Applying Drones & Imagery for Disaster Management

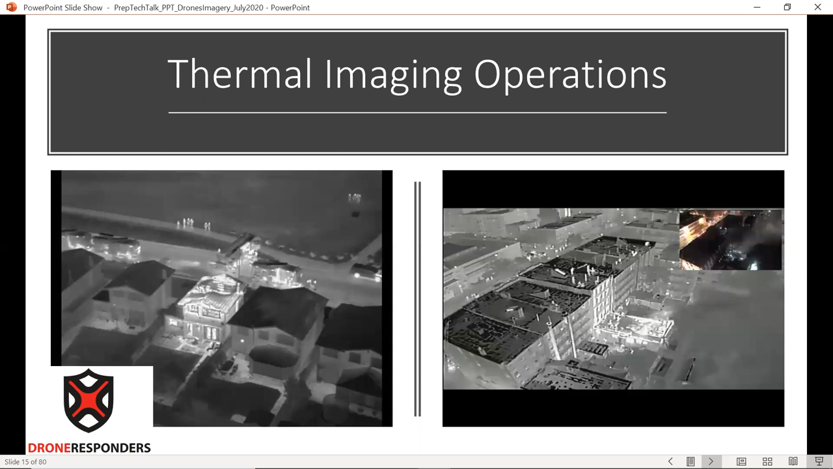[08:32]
This would give us indications not to put someone on there and put someone in harm's way. On the right, you'll see a second alarm assignment, and FDNY launches a drone for every second alarm or greater fire. And you can see firefighters operating on the roof on the lower and the upper levels. Here's another example of that thermal view. And on the left, you can see the smoke is blocking a lot of the vision.
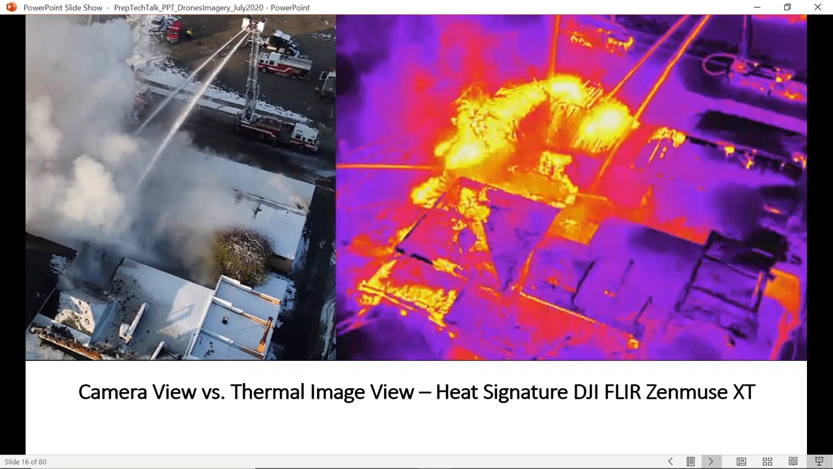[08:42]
On the right, you can actually see the thermal signature and the firefighting, the fire as it's happening. And you can also see master streams being applied to determine if they're in the appropriate place.